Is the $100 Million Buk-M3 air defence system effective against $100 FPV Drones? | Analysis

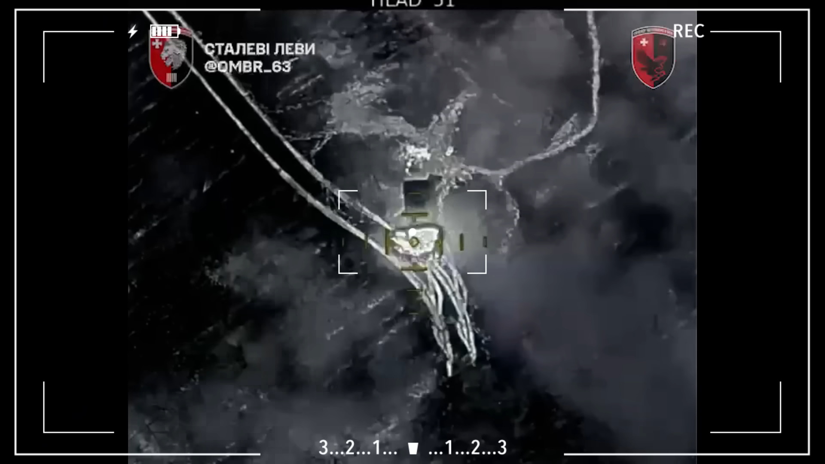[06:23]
But Ukrainian FPV drone operators didn't stop there.
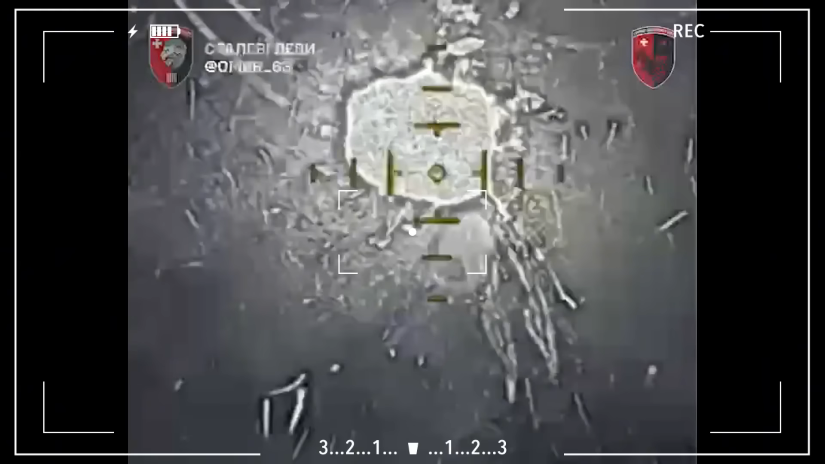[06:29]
Along with the BAT-2, an MTLB armored personnel carrier,
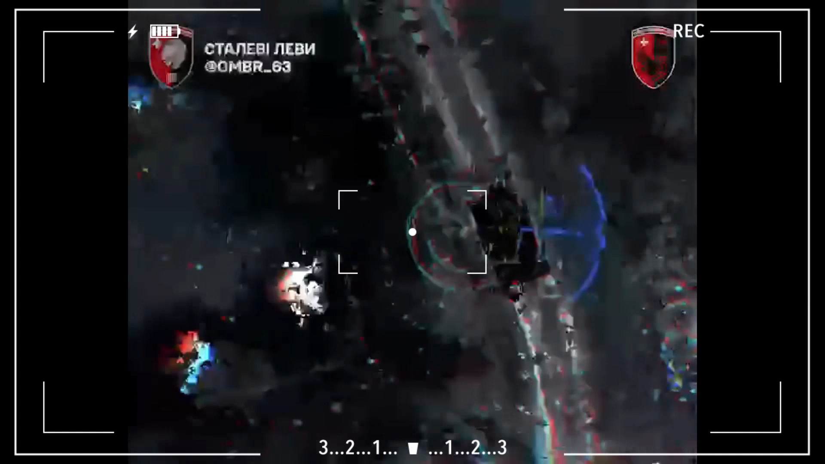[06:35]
two trucks, an artillery system, a nut, military pickup truck, and even a motorcycle were destroyed.
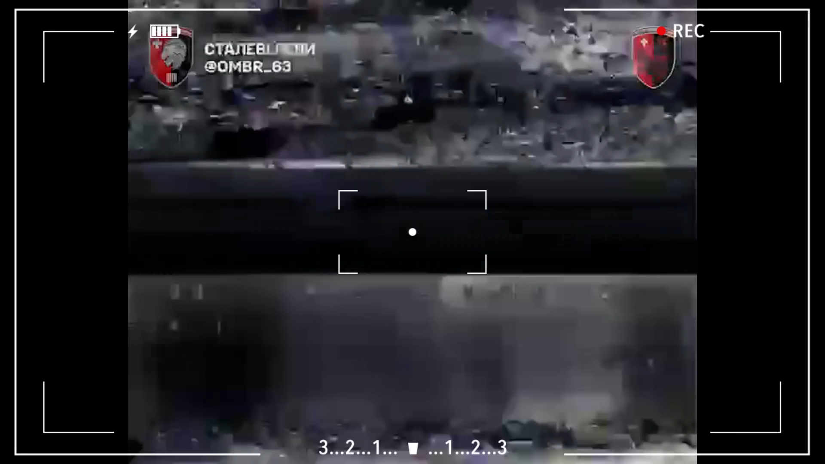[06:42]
Yes, you heard right. Drones can now neutralize any target from tanks to motorcycles.